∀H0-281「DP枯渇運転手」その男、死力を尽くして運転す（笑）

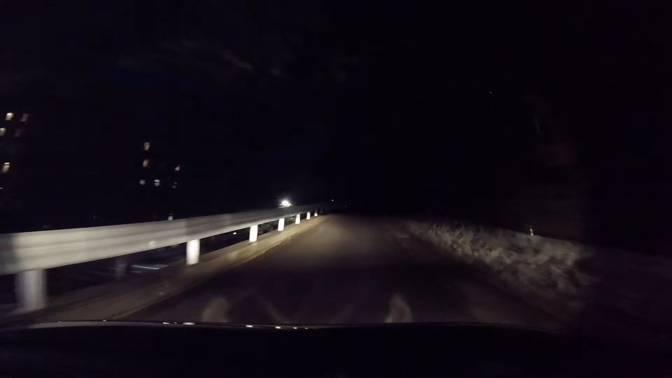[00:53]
D.P.回復したので、例の厳しい道をお願いいたします。ここ本当に厳しいんだよ。やべぇ、マジ怖いじゃん、これ。
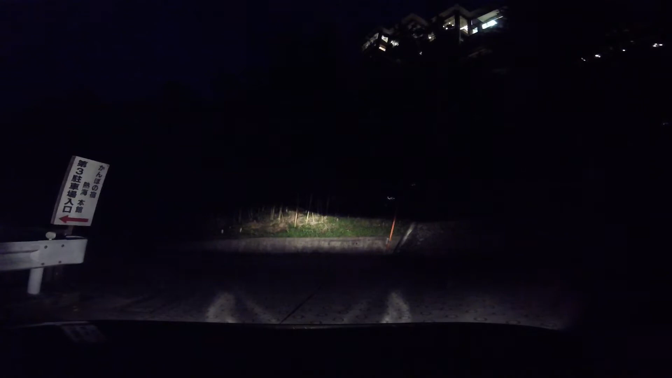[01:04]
落下、落下だよ。落下に近い。車はちょうど来てない。瞬間的に落下するからね。ブレーキが一番大事。瞬間的に落下する。落下してる、これ。落ちてる。あれ、下手にさ。俺、アクセル踏んでません。他にも今の道さ、まっすぐ道後進んじゃん。
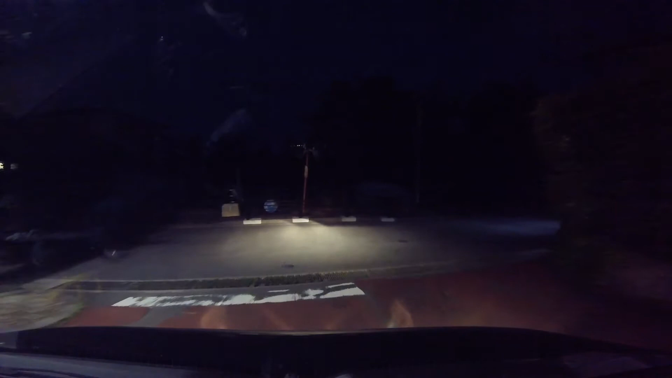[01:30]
あそこ60キロくらい行ったら、絶対もう横転するよね。横転する。大変なことない。横転する、地震しかない。地震に道溢れてる。横転する。やばい、あれ。さっきの道前。登るときはローがあるけど、一回はないから、そういうのは。逆ローみたいなのはないから。ハイみたいなのはないから。平行マックスみたいなモードあってもいいのに。ニュートラルか。ニュートラル入れてやればいいのか。あ、そうだね。ニュートラルでも、モロハラツルギなんだよな。
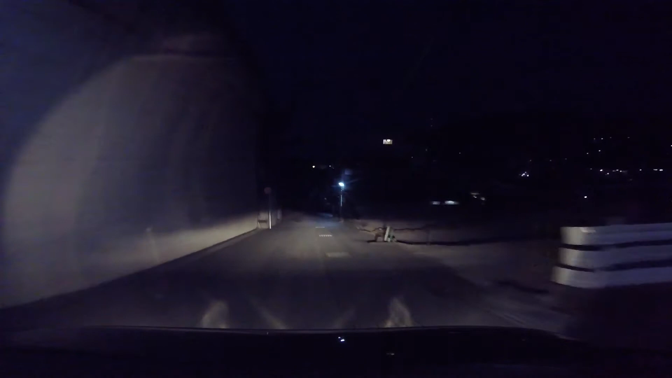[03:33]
チャリだったらイヤホー行ってんだけどなガチブレーキでこれ割とベータブレーキしないと止まれない信号とかタッチメーション
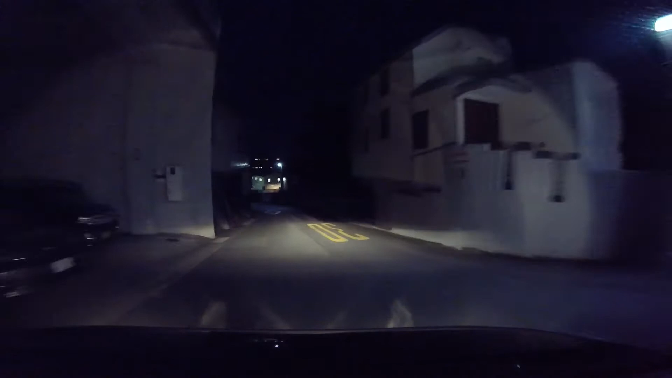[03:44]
そこがドライブこれ右かね右
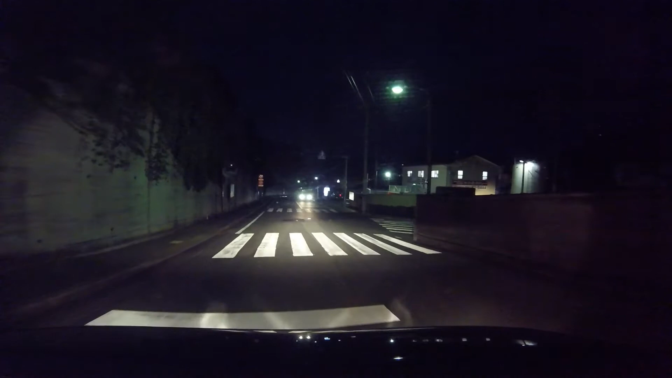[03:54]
来て人がいるか登れ登れ直進なんで早く行ってほしい次、
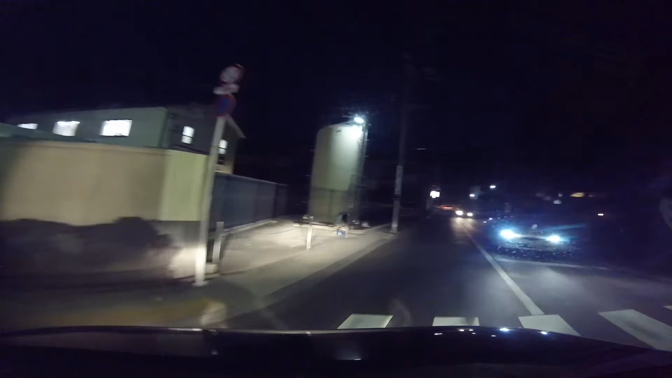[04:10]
左右ここは良いよこれ左?この左かな?
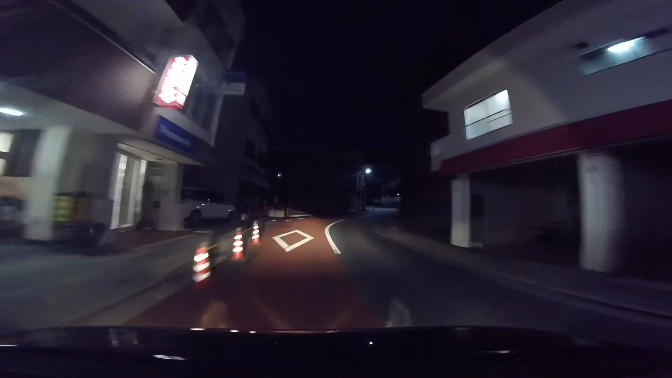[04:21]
あ無いでしょこれ?これ左あ、これかあ、廊下いいのか?これ道なりに行ってるけどパッドライブ
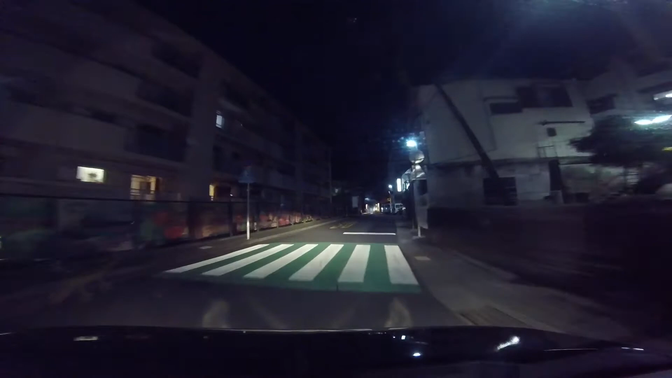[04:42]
とりあえず道なりだね難易度高いぞなんかあ、ちょっとここかあ、そうだよ道なりここは?左だねその先左方向です左、左かうんニュートラルもう難しいんだよさっから道がなんでこんなマニュアルっぽい動きには効けないんだよ
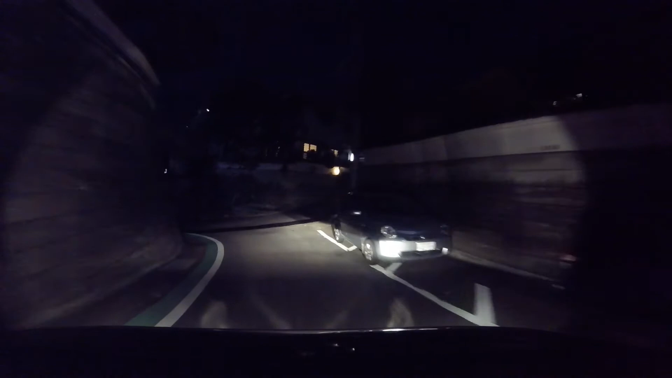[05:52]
で、右怖あとここ直進だね